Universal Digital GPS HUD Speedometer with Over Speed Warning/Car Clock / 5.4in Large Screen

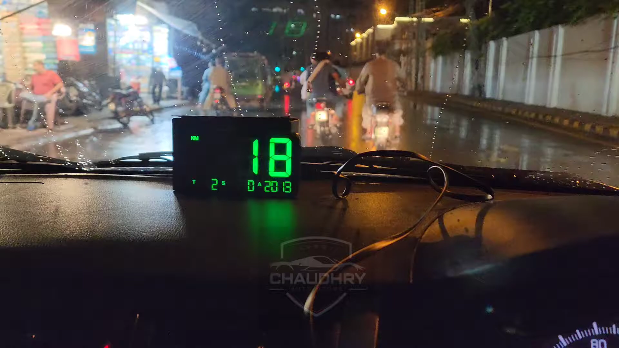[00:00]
Hello everyone, I am using GPS speedometer, which is a lot of people's demand. As you can see in the car, I have been on the dashboard,
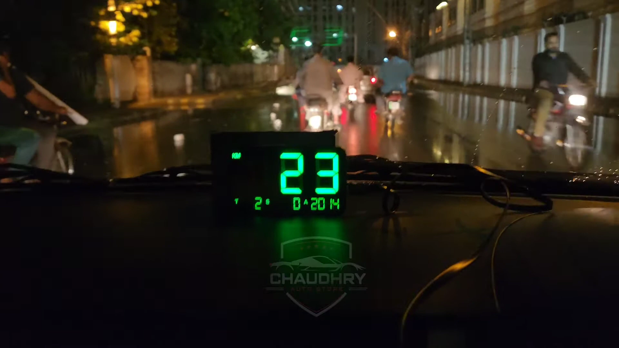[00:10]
with a clip that you can put on the dashboard or on the dashboard. This is not the need for any kind of cable for speedometer.
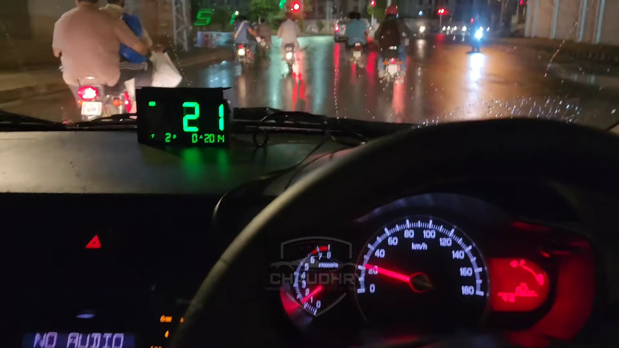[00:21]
You can just put your car in front of the car. You can see the speed and the digital speed.
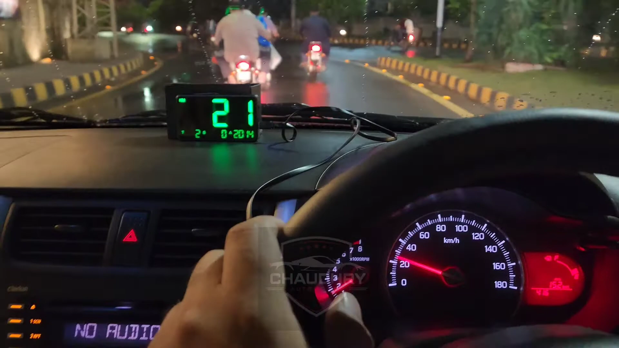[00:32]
You can use any car in front of the car. Because this is a GPS operated. This can get your signal from GPS.
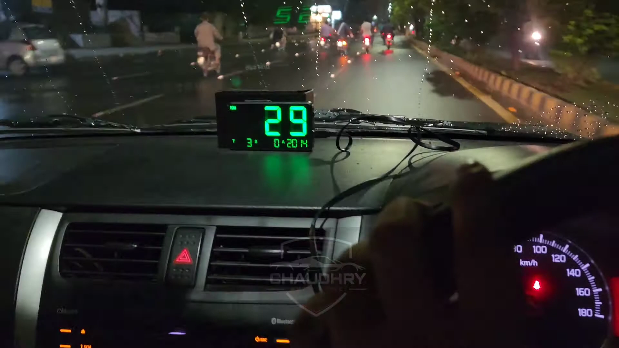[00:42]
This can install any car. Many people who have their car, they are not doing the speedometer. They are not doing the job. Many people think that the speedometer is not doing the speedometer.
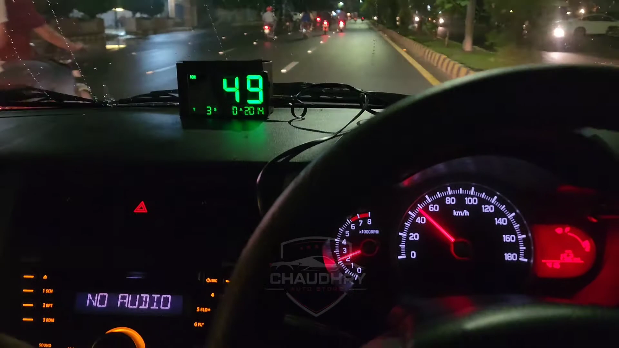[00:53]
So, how do we do it? How will the trip happen? Or how will the reading come? So, this is the case. The speedometer will come. This is the speedometer.
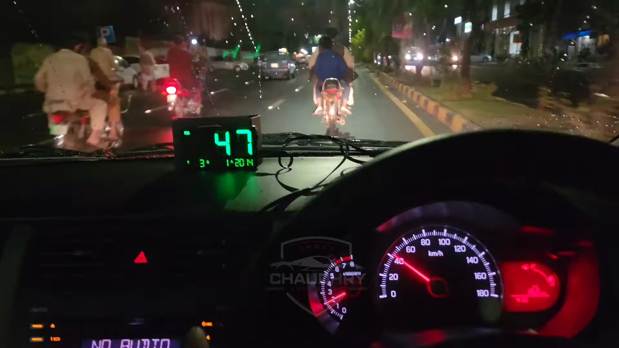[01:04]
Besides this, there is nothing else. You can see it in kilometers. Or you can see it in miles. These two readings will be updated.